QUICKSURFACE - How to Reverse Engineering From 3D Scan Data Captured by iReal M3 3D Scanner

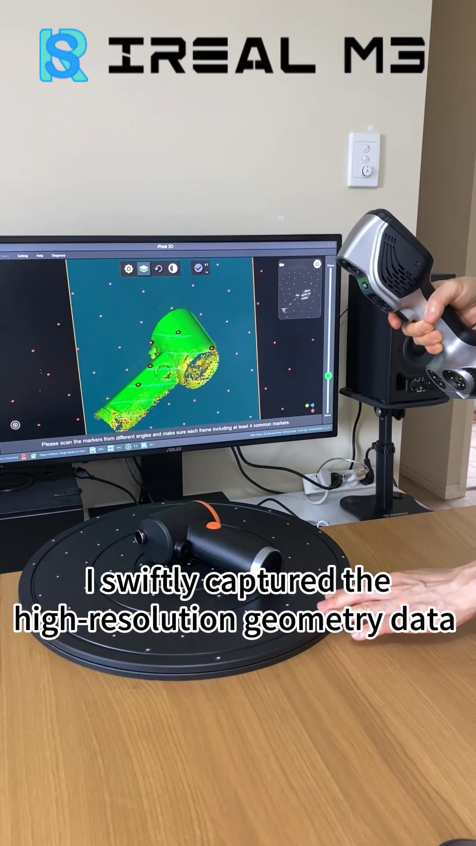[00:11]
Using the new Ireal M3 3D scanner, I swiftly captured the high-resolution geometry data with invisible laser lines. The resulting STL file was impressive.
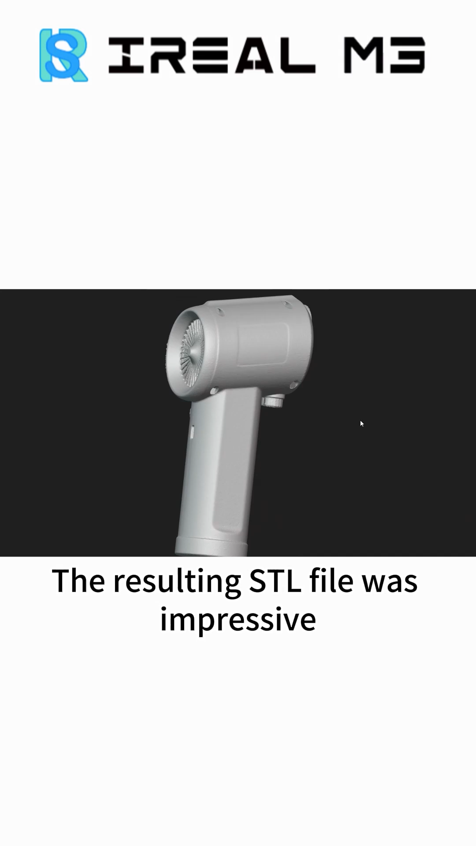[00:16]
Now I could begin modeling with quick surface reverse engineering software.
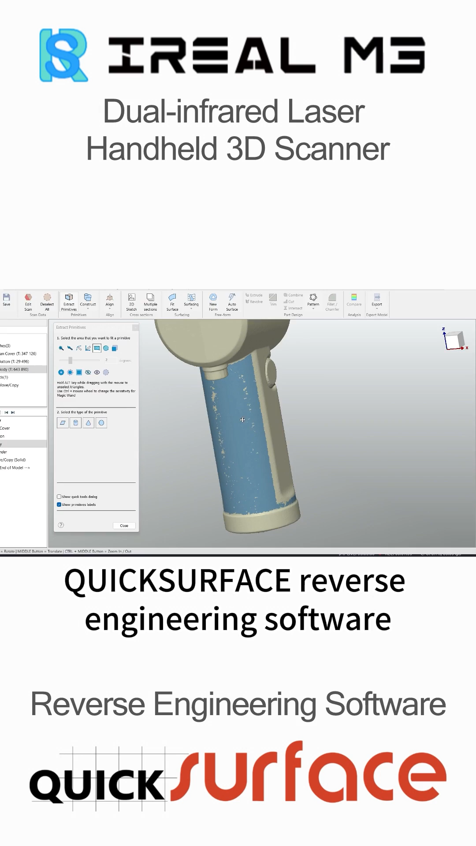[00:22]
I fitted a cylinder to match the handle shape and extruded 2D sketches on both sides.
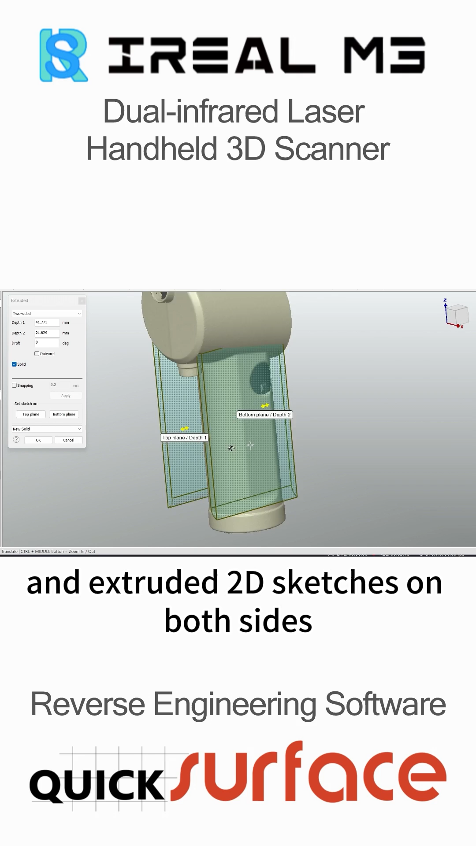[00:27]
Performed boolean cutting and then added fillets to the edges.
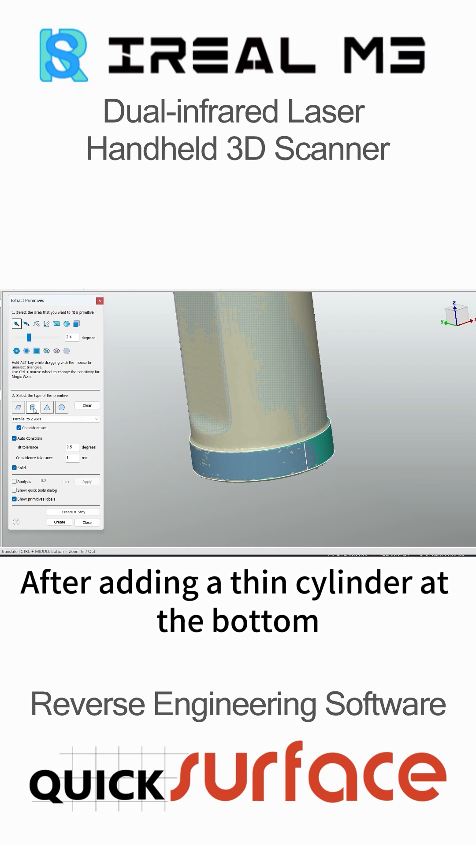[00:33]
After adding a thin cylinder at the bottom, the handle's basic shape was now complete.
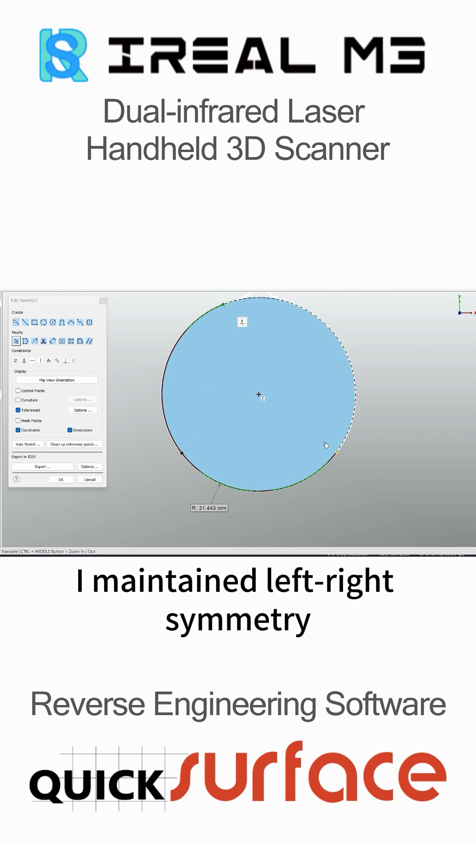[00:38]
For the motor body, I maintained left-right symmetry in the sketch and extruded it into a body.
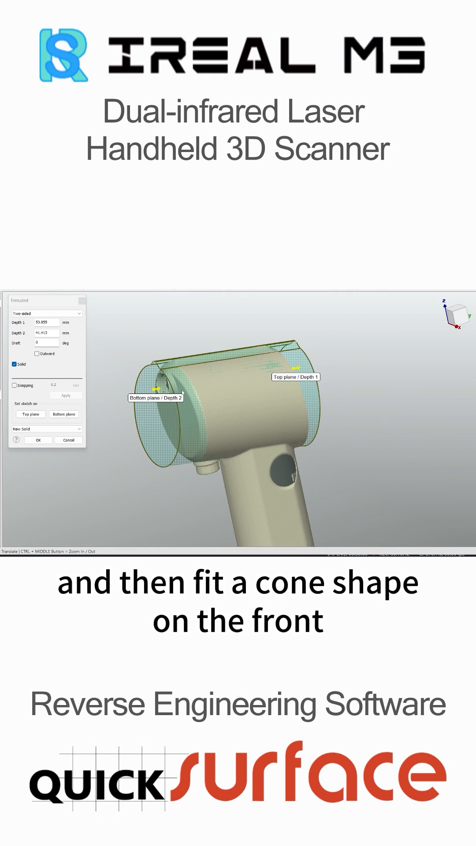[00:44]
And then fit a cone shape on the front before using automatic trimming with 2 extra planes.
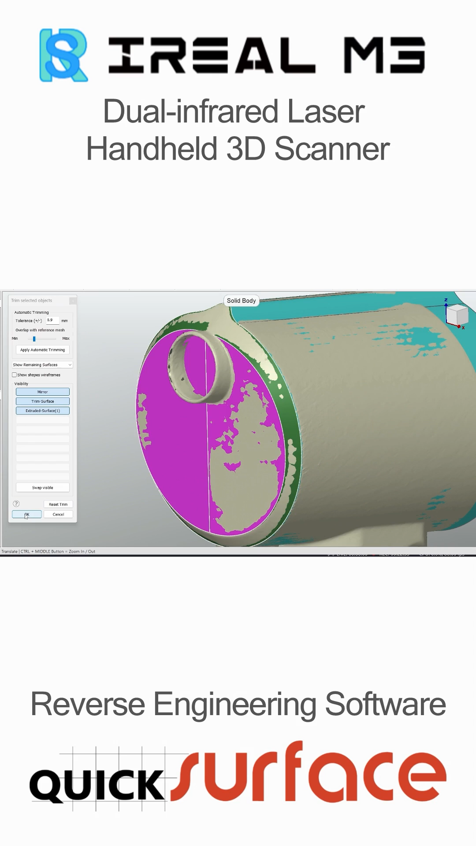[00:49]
Cutting the back with another plane was just very easy too.
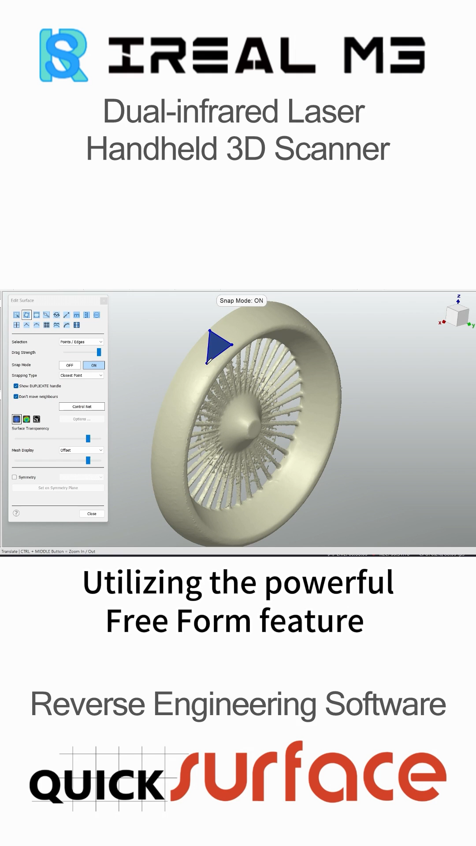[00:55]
Utilizing the powerful free-form feature for the irregular orange back cover, I created a shape by paving quads over the scan data.
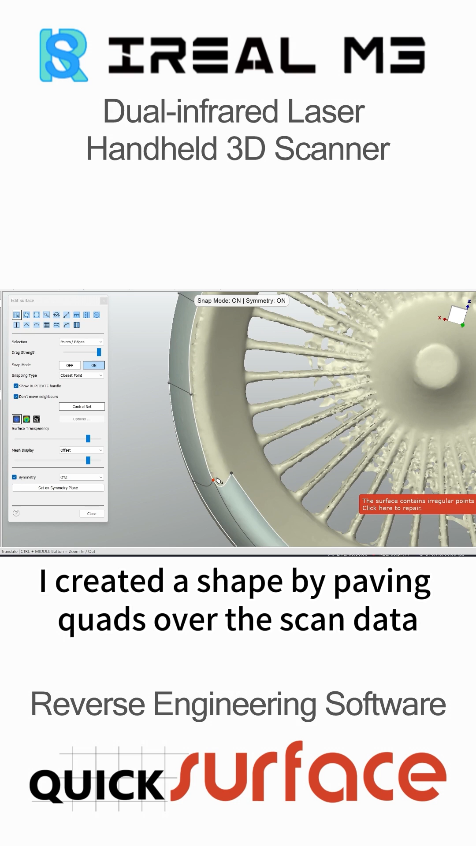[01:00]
The surface quality was further improved by increasing the quad resolution.
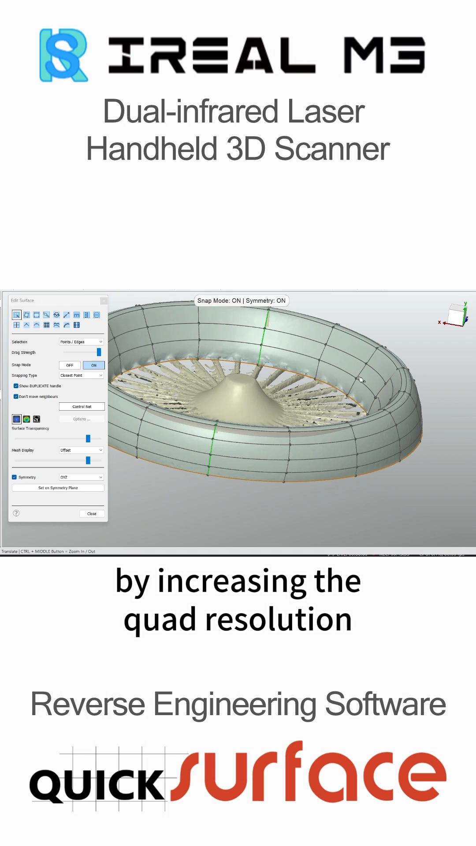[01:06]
Then, using the shell command, I obtained a solid body with thickness.
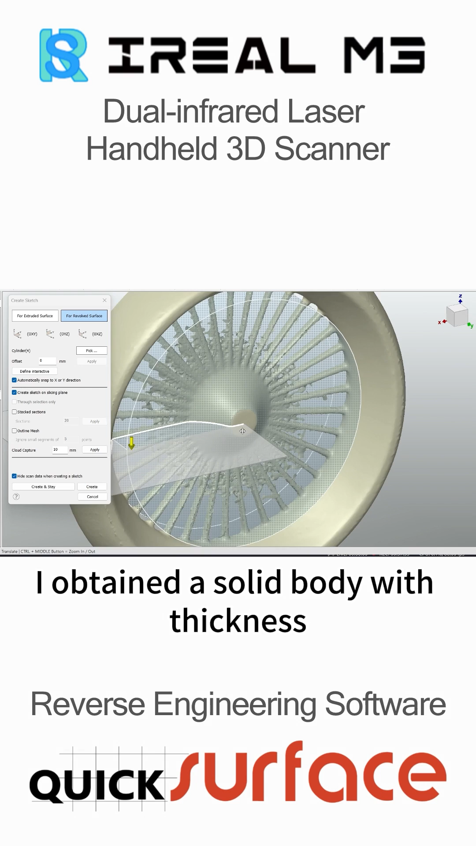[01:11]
I sketched and revolved the tapered protrusion and added a fillet to the edge.